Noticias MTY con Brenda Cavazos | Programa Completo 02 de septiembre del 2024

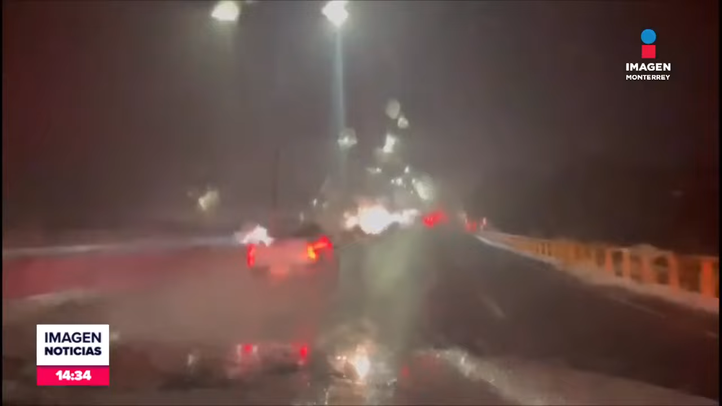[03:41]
La visibilidad en la carretera nacional hacia el sur fue casi nula debido a la gran cantidad de lluvia, lo que dificultó el tránsito. Una llamada de emergencia alertó sobre una persona atrapada por la corriente en San Nicolás, pero resultó ser una broma de mal gusto. El sábado la lluvia continuó principalmente en la zona sur de la ciudad,